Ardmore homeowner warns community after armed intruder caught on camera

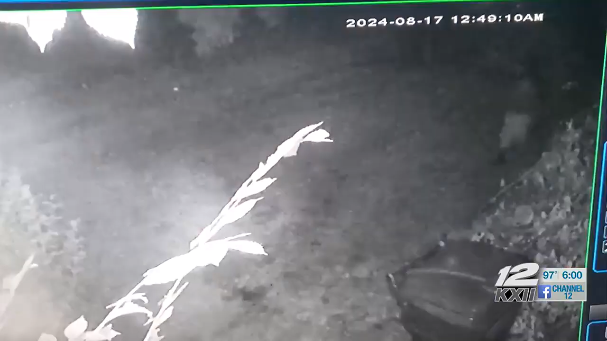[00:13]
Ardmore homeowner John Vickers says he had just arrived to his home on 4th Avenue
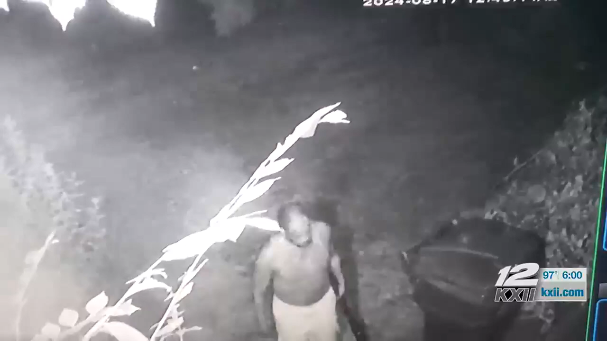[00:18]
Northeast late Saturday night when his security camera showed someone with a gun at his doorstep.